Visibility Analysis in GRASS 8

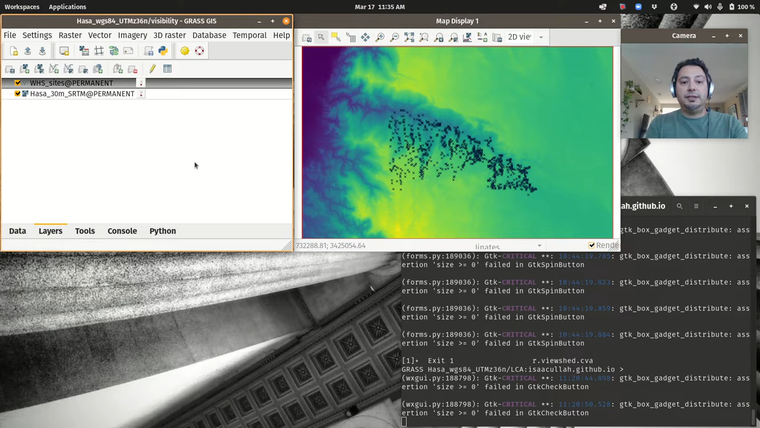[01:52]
particular point in time but I'm just going to go with the black X's so the first thing that we are going to do is to do just a real basic single view shed and the tool for that lives here under the raster menu and what we'll want to do is to find where it
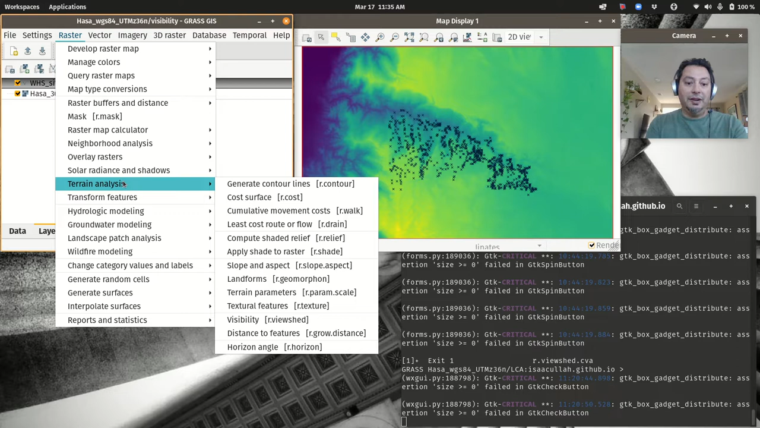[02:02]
actually is it's under terrain analysis and if you go down to visibility r dot view
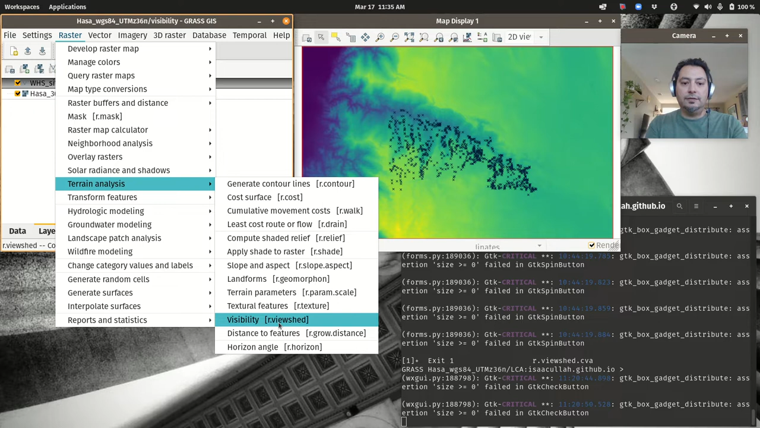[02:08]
shed and it was everything in grass it pops up its own module and you
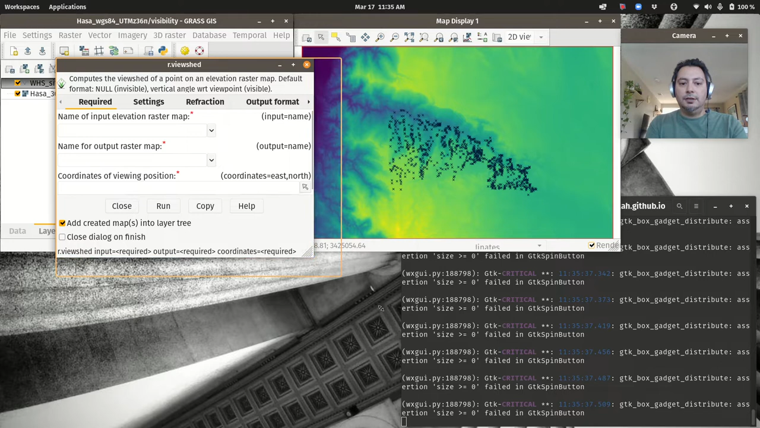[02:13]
can make it big and I just want to refresh your memory that all of these things have the manual page which is pretty helpful
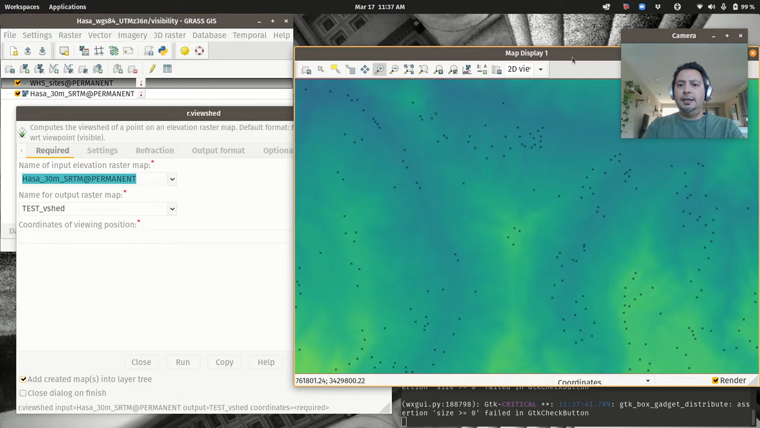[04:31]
the way I know this is I can add the you know the raster legend so I'll add that for the DEM and I can see which values are higher and which
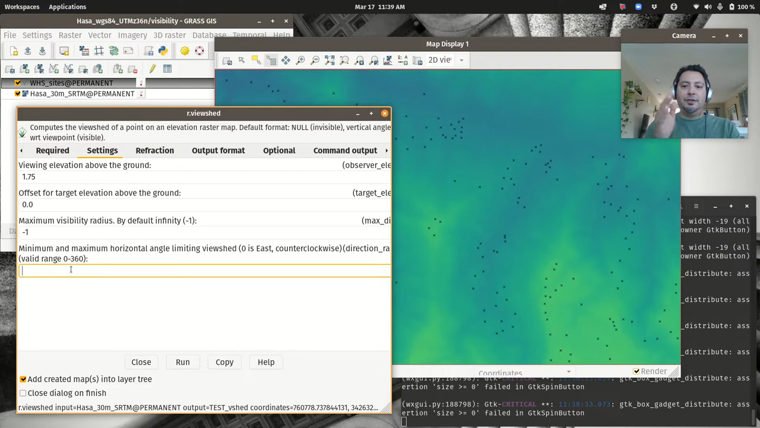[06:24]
away from east that you're looking in so if you only care about the vista in a particular direction you can set a range of degrees from east beginning and end and it will only show us the vista in that direction I always like to check this consider the effect of atmospheric refraction if we're talking about